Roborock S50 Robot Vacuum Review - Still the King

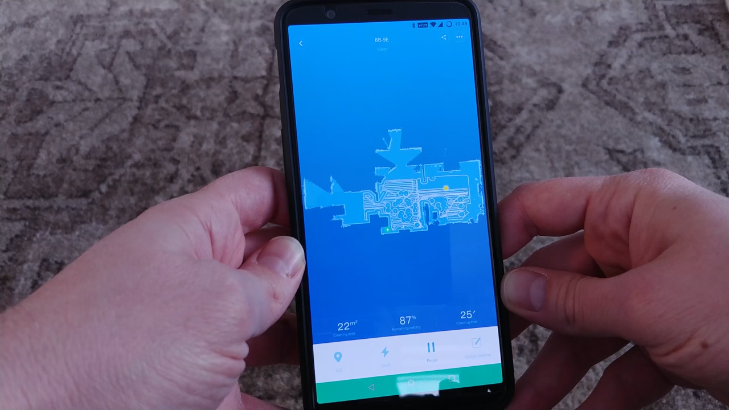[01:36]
clean specific spots in the house, or even clean specific zones of the house as well. The difference between these last two might not be terribly obvious, but here it is.
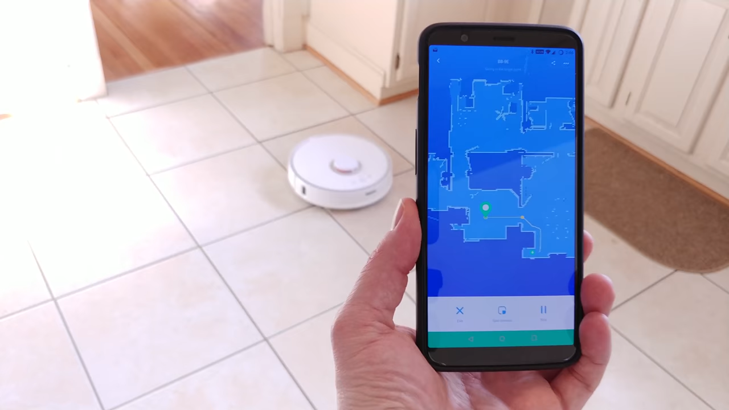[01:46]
Spot cleaning is the same functionally as before, however, now you can tell it to go to a specific place and clean that spot instead of having to drag it over there yourself.
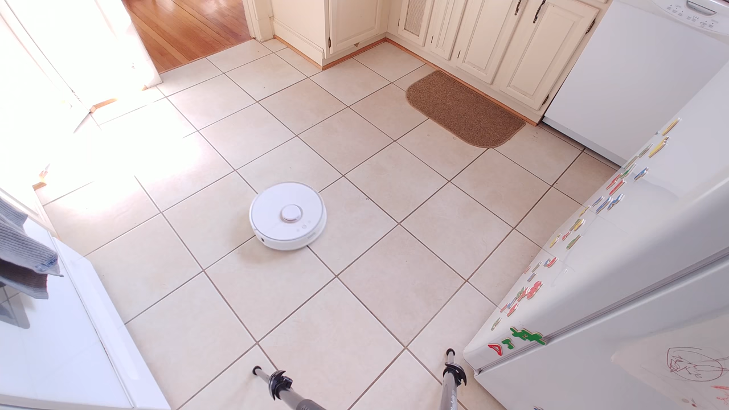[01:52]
It's a manual control of sorts, and it also doubles as a bonus since it can return to the dock and keep the map of your house intact without having to rediscover and redraw everything all over again.
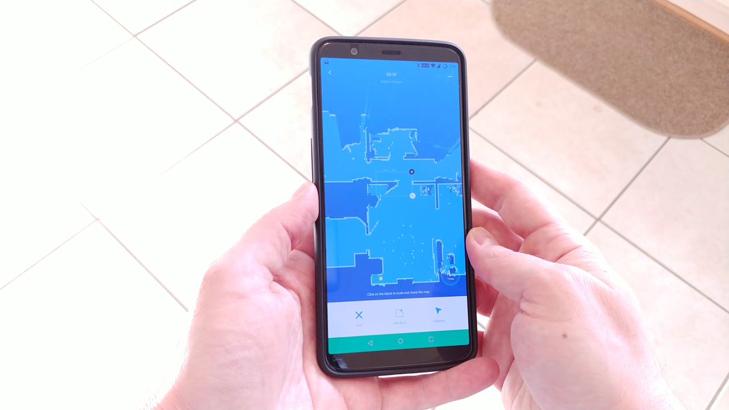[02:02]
Zoned cleanup allows you to draw a box over any area of the map, and the vacuum will then clean all the available space within this box.
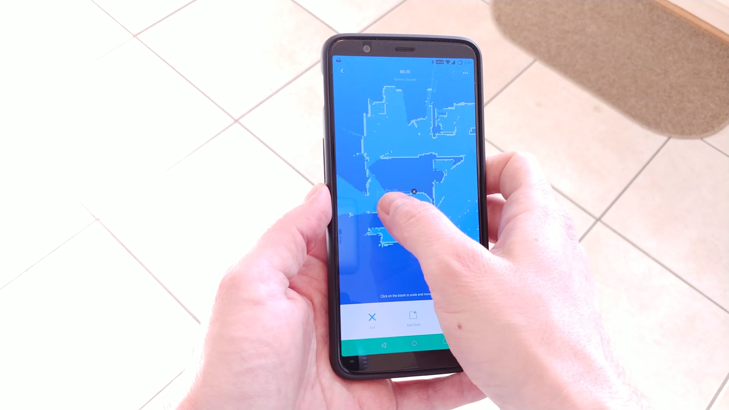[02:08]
Multiple boxes can be drawn too, and you can tell it to make one,
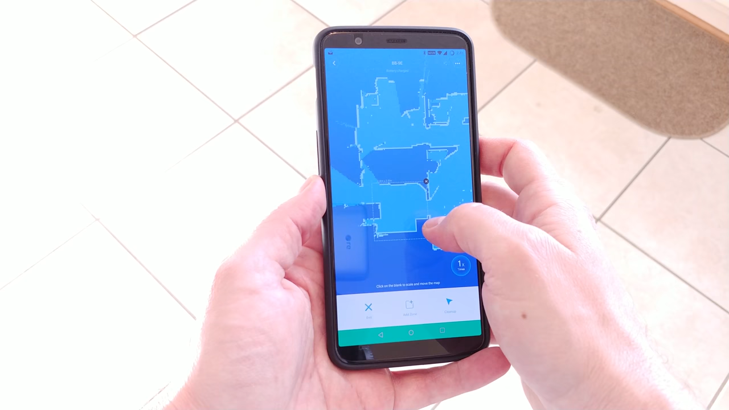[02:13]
two, or even three passes in each of these spaces.
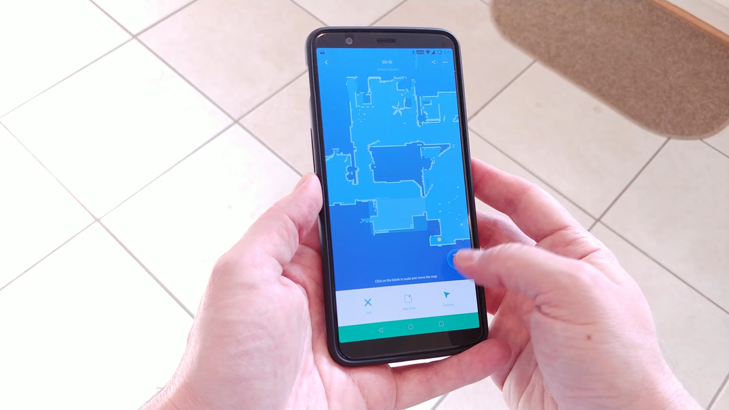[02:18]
It's what I used in the intro, and this situation has pretty much panned itself out a couple of times now, although with less bonbons.
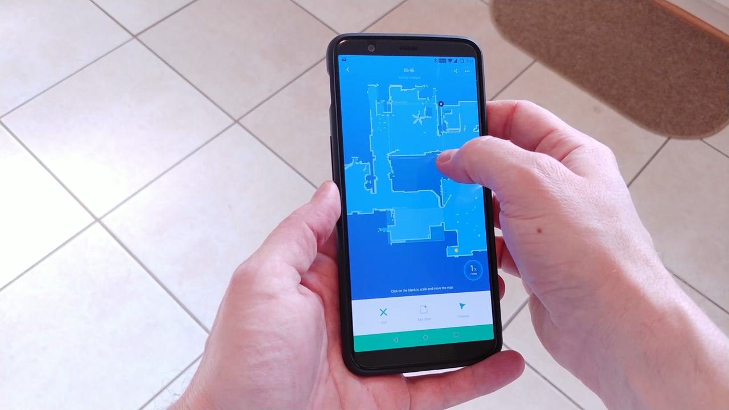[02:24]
All this is possible because the app now actually saves the map of your home and allows you to use it for these tasks in the future.